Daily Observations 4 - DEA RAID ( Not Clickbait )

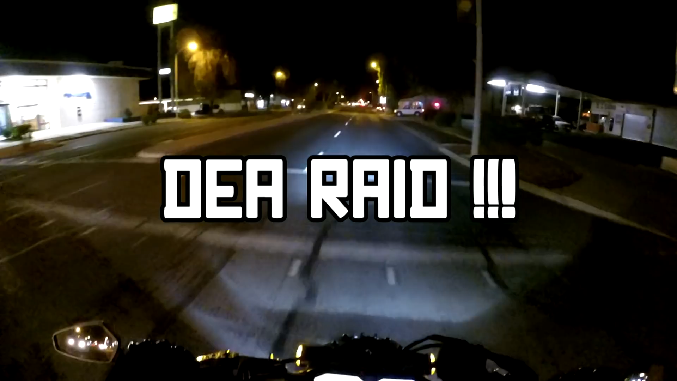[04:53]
So right up over here, our local pharmacy got raided today. It's a regular one where you get your prescriptions filled and everything.
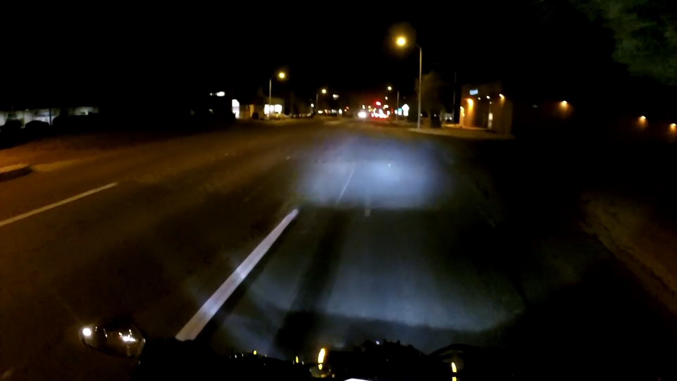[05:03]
It got raided today by the DEA. Supposedly, I guess, they're still over there right now. So we're going to go over here. We're going to roll by the place and just see what we can see. I'm not going to get off my bike and go look in there and everything and stuff like that. You know, blinkers help a lot. Fucking dumb shit. But yeah, we're just going to go look and see what we see. And it's this drugstore right here. This life drug right here is, I guess, the one that got raided.
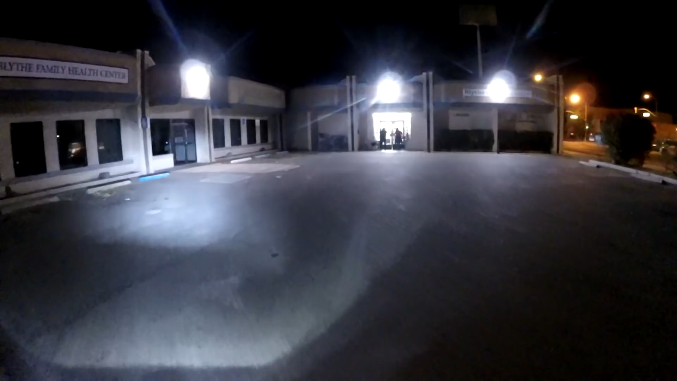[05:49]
Got some weirdos here at the door.
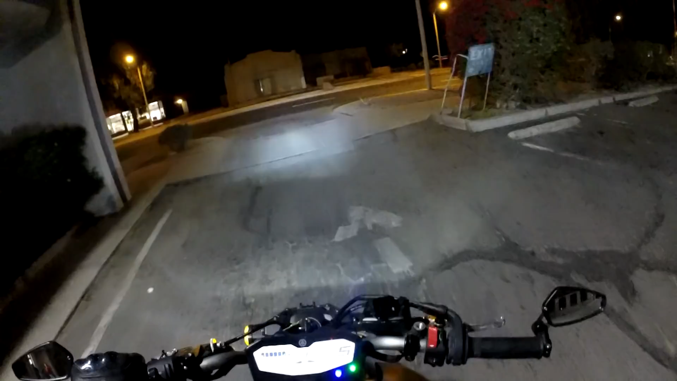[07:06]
That's crazy. They're still all up in there. There's a grip of them. There's a shitload of them in there.